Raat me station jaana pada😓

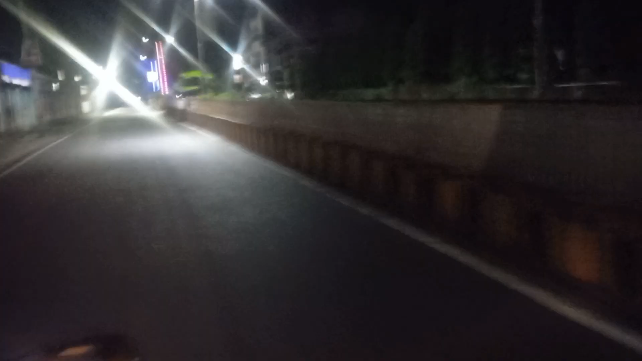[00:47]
हमारा इस्टेशन रोड नेंद में इस्टेशन बहुशे हैं हम लोग